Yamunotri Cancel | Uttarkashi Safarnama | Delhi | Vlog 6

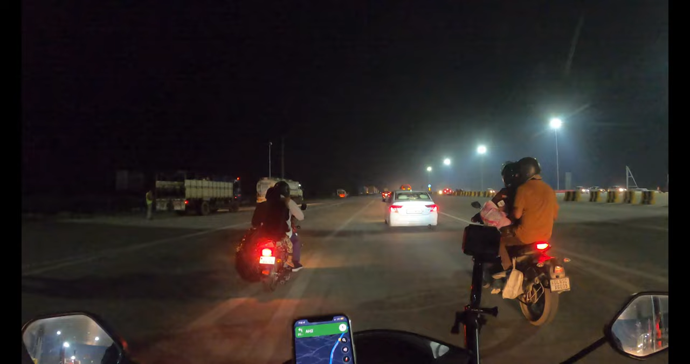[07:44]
तो अभी टोल टैक्स जो है वो उस हाईवे पे चालू नहीं हुआ है एंड जब हो जाएगा तो यहाँ पे भी टोल लगने लगेगा बाइक्स का भी,
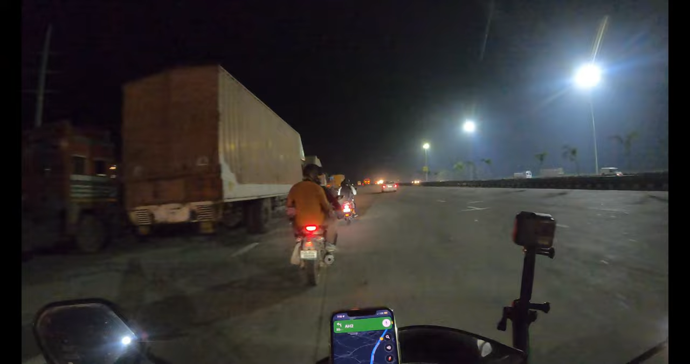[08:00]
क्योंकि एक्सप्रेसवे जितने भी होते हैं उन पे सब पे बाइक का भी टोल लगता है. और मैंने थोड़ी देर के लिए कैमरा ऑन किया है, ज़्यादा देर नाइट में बोर नहीं करूँगा, बस कुछ ही देर चलाऊँगा नाइट में और फिर ऑन करूँगा जब मैं दिल्ली में पहुँच जाऊँगा.